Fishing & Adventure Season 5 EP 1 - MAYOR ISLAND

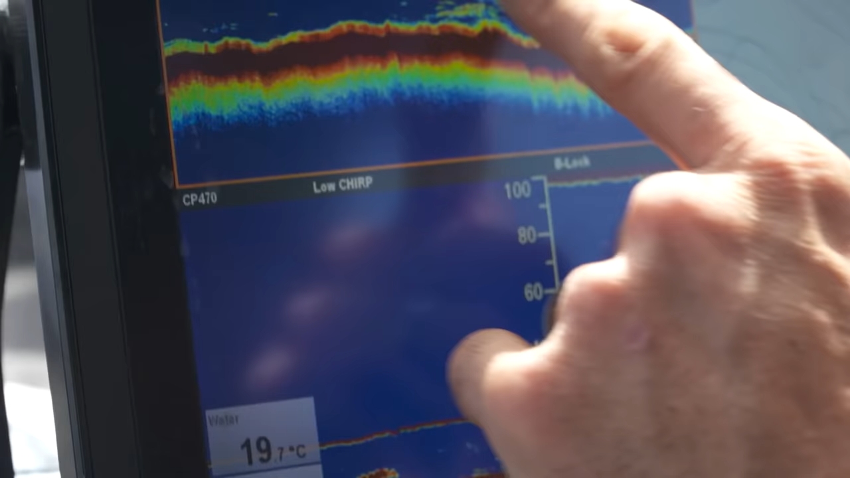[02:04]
On screen: water 19.7°C
So we've come around this edge here, and we've found some good signs starting to stack up just on the edge of this sort of shelf, on the edge where the foul meets the sand.